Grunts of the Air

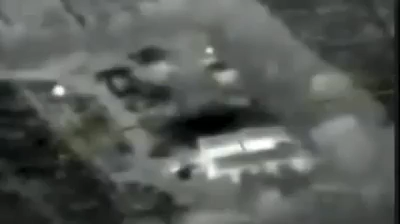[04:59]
They enable precision strike. They enable us to generate coordinates that are pristine, that are right on the target.
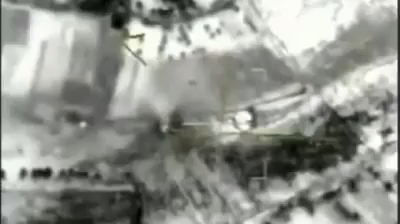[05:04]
But that will never replace just, you know, looking right outside of my cockpit and looking at the battle space.